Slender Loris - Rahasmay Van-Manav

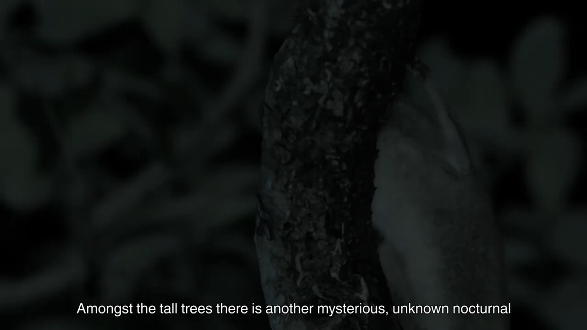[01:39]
पनि याद जंगलान मदल्या उन्स व्रुक्षान भरून आणखी नेक अध्न्यात रहस्यमय आणि निशाचर प्राणी फांद्यान भरून सावकाश वावरू लागत।
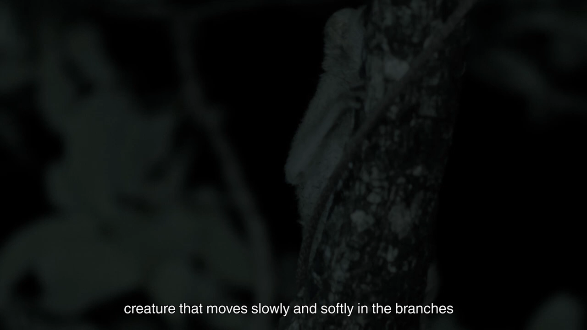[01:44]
दिवसभर जहाडांचा ढोलीत निवांत निजलेला हाँ छोटासा लाजरा बुजरा प्राणी मांडशाचा जवल्चा नात लगाहे।
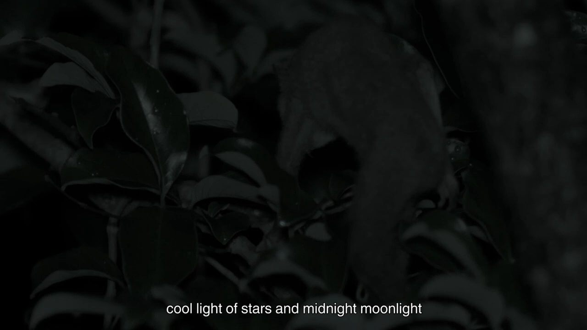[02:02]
चालतों आणि लोमकालतों आवाज न करतां।
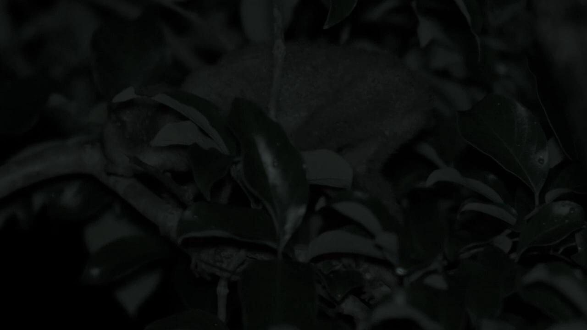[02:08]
अंधाराशी एकरूप होण जनू अद्रुष्य पने।
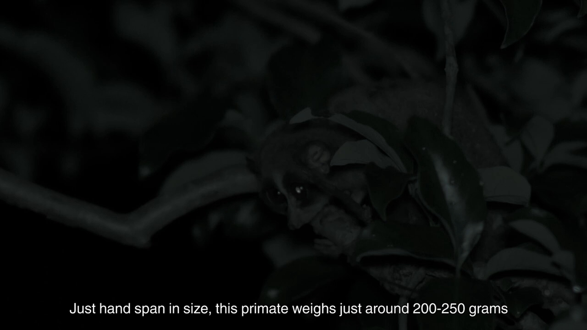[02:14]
आकाराणी जेमतें विद्भर लांबीचा प्राइमेट कुलातला हापराणी जेमतें पाव किलो वजनाचा भरतों। लांब, सडपात्त आणि मांडशा सार्खाच अंग्ठाश नारे हात पाई।
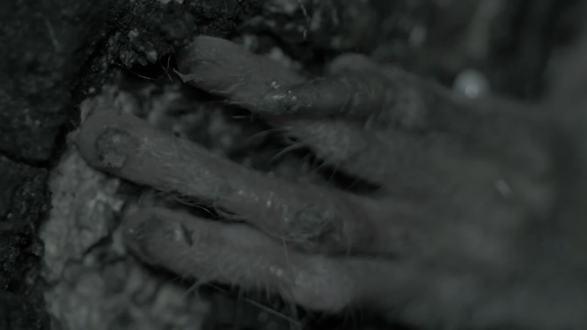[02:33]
तरजनीच लांब नख वापरूर, तो केश साफ करतों आणि अंगख खाजवतों।
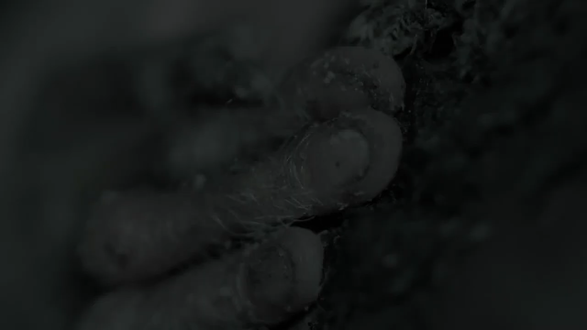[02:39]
बोटांच शेवट्च पेर, समच्या प्रमाने पसरट असलेनी, छोट्या मोट्या आणि पात्तल फांद्यानना लिलया बिलकतो।
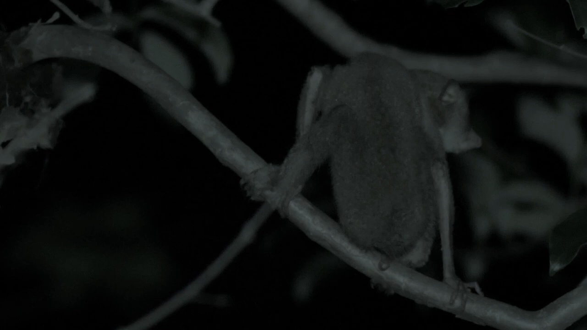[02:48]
मांसा सदुरुष दिश्नारया या दुर्मिल प्रान्याला तीक्ष्न निरिक्षन शक्ति आश्नारया